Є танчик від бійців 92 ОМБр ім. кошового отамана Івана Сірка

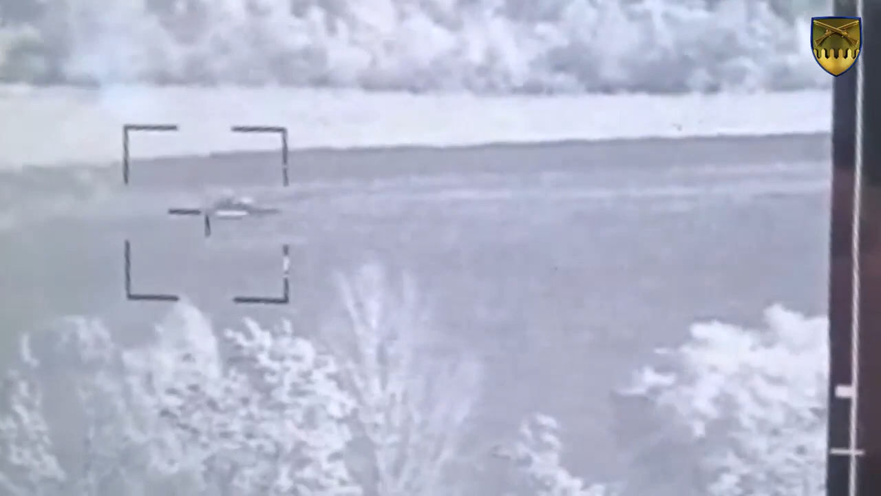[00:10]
Вниз, вниз. Ниже, ниже, ниже. Где она, блядь? Вон, о.